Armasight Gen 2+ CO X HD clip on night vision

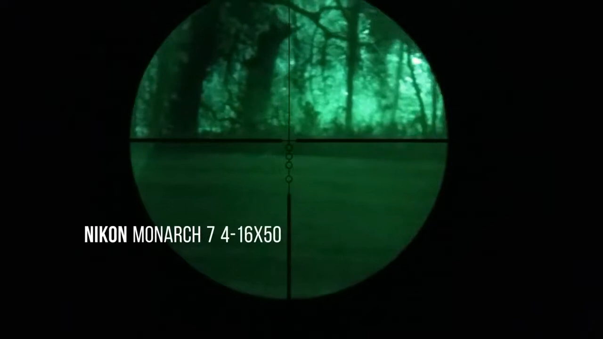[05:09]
that's with no illuminator it's pretty dark back here turn this again down turn this again down it's not out there that ain't bad
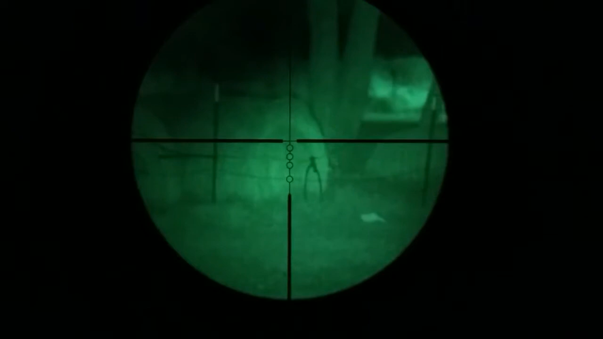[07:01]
That's a little bit better. We can play with our parallax here.
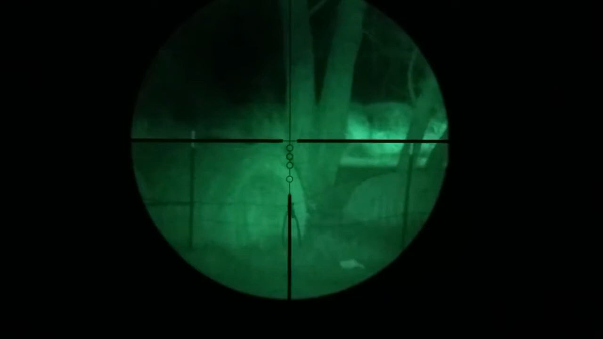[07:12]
Little bit better. And that ain't too far out. So overall, not bad.
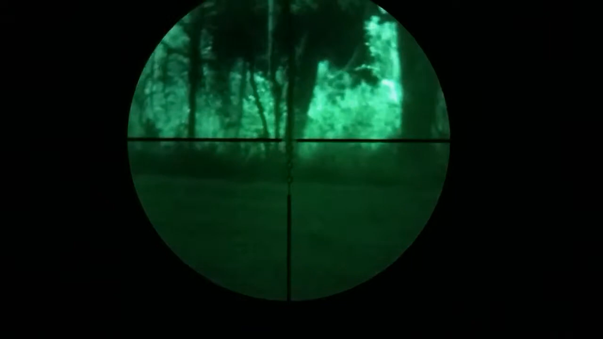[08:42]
It is a Gen 2, so it doesn't have its limitations. But, it's a step up from that monocular. Too bad we don't see any deer. If I find some deer, I will film them.
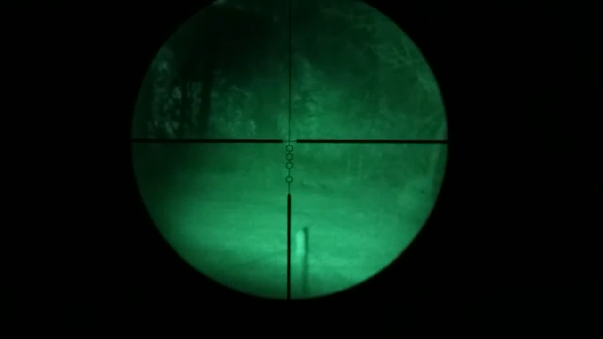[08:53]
It looks like we're not having any luck. Get the illuminator adjusted a little bit better. So anyway, this is through a cell phone. The picture is not going to be that great.
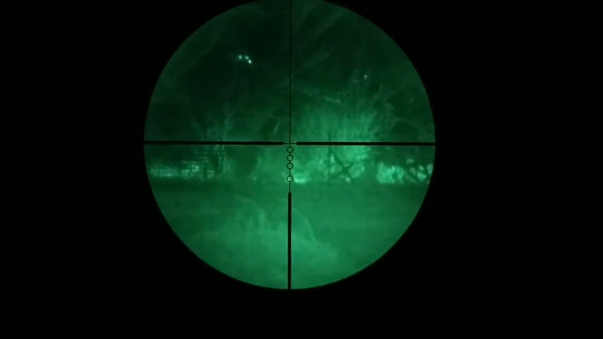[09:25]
Through a freaking cell phone. Let's see if we can do some zoomage. That's all. That's zoomed out. That's 4 power. Oh, my camera is messing up. I think that's all the way to 8 power.
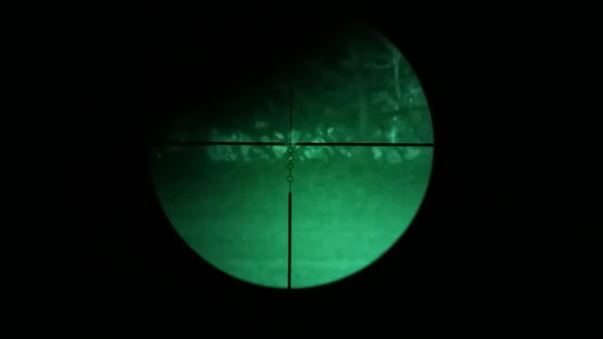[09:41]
But, that's the camera. I mean, you can still see pretty damn good. Anyway.
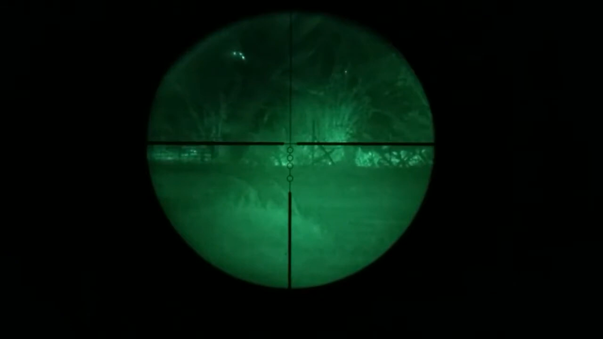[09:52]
I'll mess around with this more. I can't see the radical lid up on the phone.
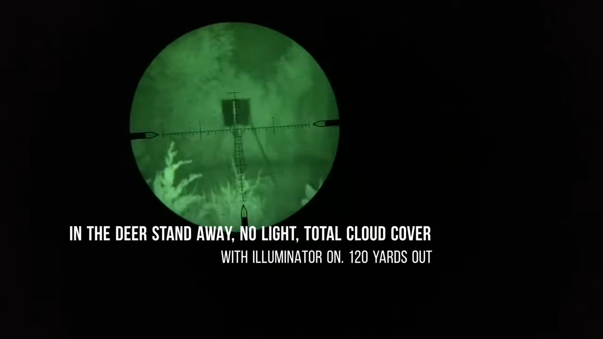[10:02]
I don't have it lit up. I'm waiting for a hawk to come out.
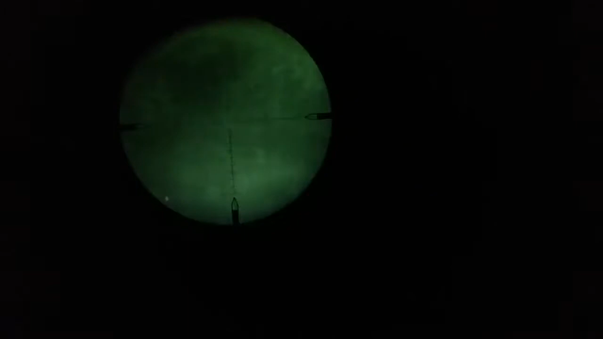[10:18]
I'll mess with the illuminator on low.
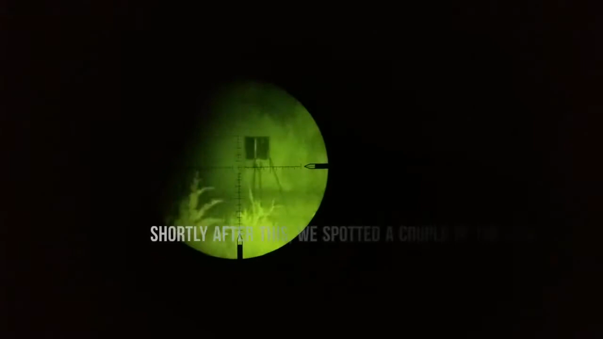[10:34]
Okay, so this is the illuminator on full blast.
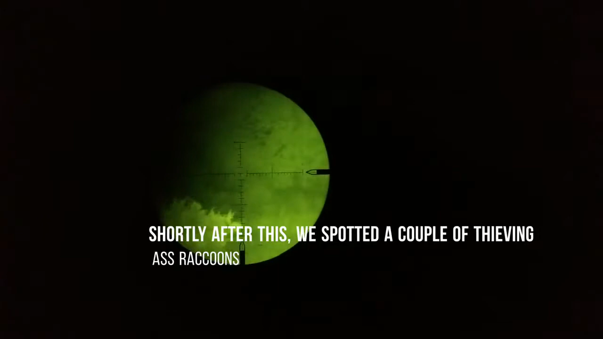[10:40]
Sorry, I'm having to do this with my third hand. Oh my gosh, look how bright that is.
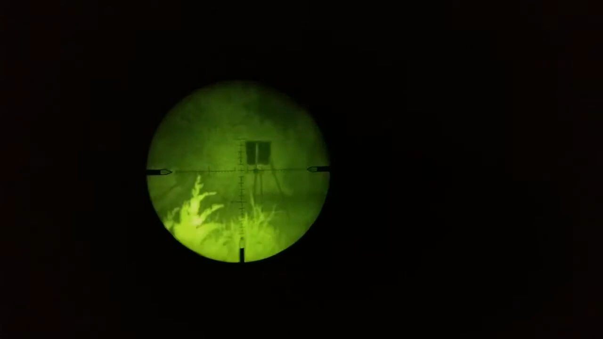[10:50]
Let me see if I can switch the illuminator here.
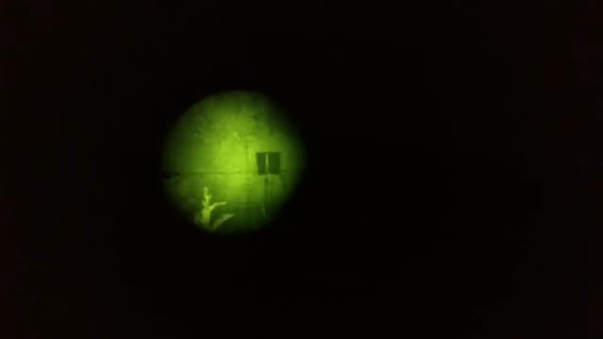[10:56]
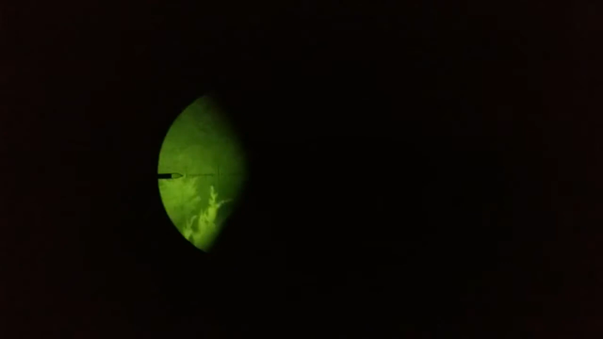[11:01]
Damn, that's one step down. Damn it.